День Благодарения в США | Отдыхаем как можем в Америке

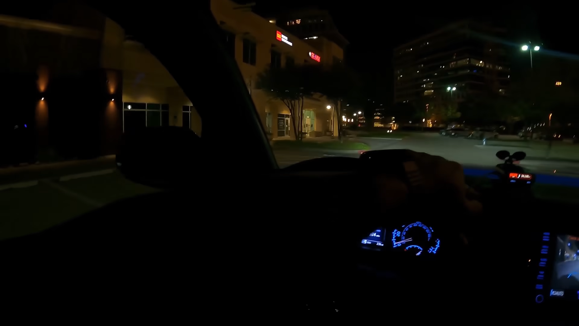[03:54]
Приехали в первое место. Пять кафешек, одна на одной. Ни одна не работает. Сен-Сгивинджи. Ладно, через дорогу и хайвей. Есть второе место, где можно как вариант найти, где посидеть. Подъезжаем к очередному месту. Но уже если здесь будет закрыто, то все.
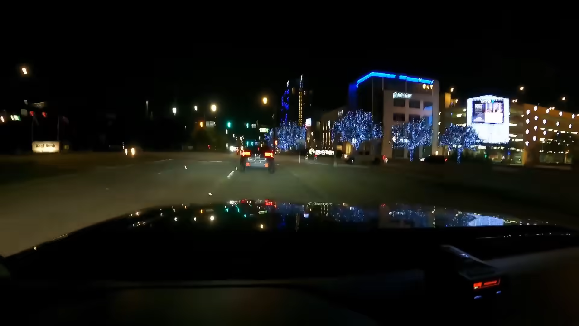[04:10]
Не судьба. Но мы уже видели одно плюс-минус рабочее место, ресторанчик. Если что, будем возвращаться. Смотрите, какие красивые деревья. Реально красивые. Слушайте, если в этом месте жизнь кипеть не будет, то уже не знаю где. Вот вон, смотрите, какой подарочек стоит. Даша очень понравился. Хочешь сфоткаться под сюда? Да.
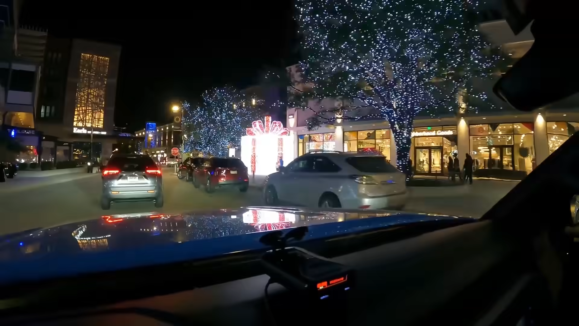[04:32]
Там много людей. Ну ладно. Но не все фотографируются, потому что.
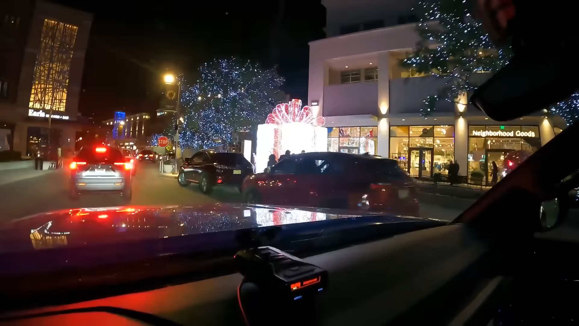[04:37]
Ну что вы думаете? Мы проехали вдоль и поперек.
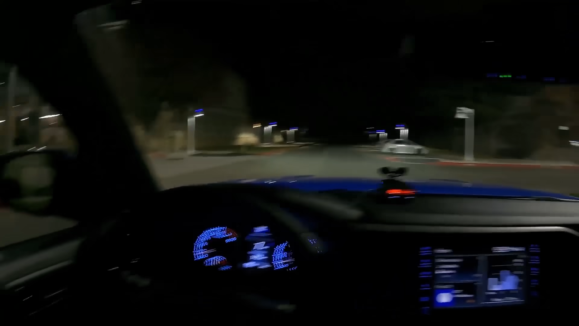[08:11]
Мы решили с Дашей перед тем, как ехать домой, заехать в эрию местность, где много скоплений магазинчиков. Потому что, например, как вы помните, в том году Best Buy,
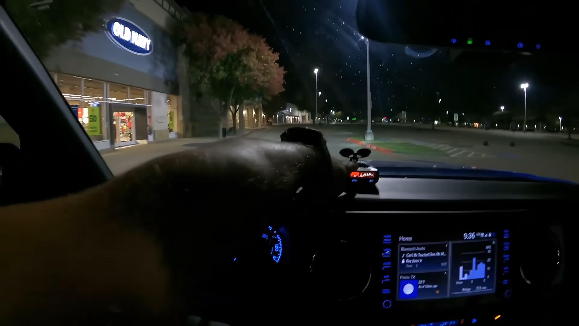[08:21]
где еще что-то, работал.
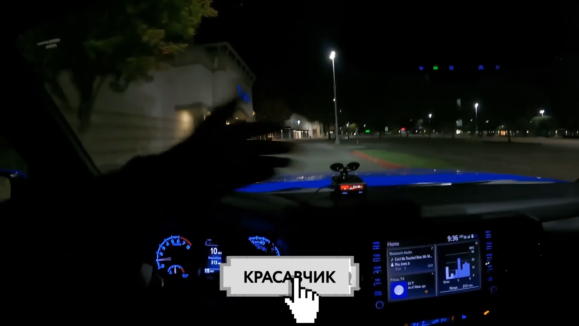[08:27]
Как бы сегодня с 4-го на пятницу, сразу же в ночь в Сейнс-Гиме на следующий день, начинается Black Friday обычно.
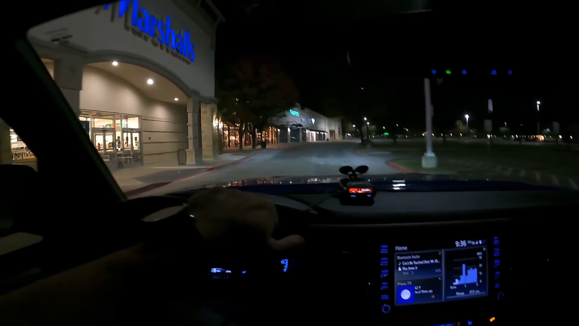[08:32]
Иногда некоторые магазины работают, как бы первые продажи. Но сегодня, походу, это не произойдет, наверное, из-за ковида или еще что-то. Хотя, ну там, видишь, машины есть какие-то. Я думаю, что они все завтра с утра пооткрываются. Либо уже это произошло, просто сейчас на часах 9.40, поэтому, возможно, они уже закончили.
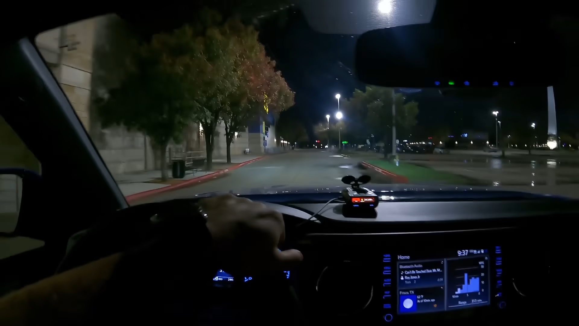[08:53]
Вот видите, стоят ворота. Как было в том году, кто смотрел видео, все должны помнить. То есть, выстрел, целая линейка.
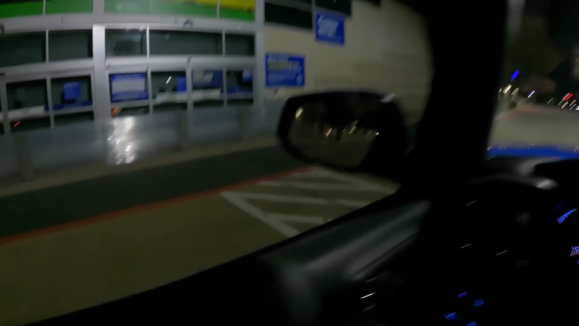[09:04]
Либо это они просто подготовили к завтрашнему дню. И завтра здесь будет очень много людей.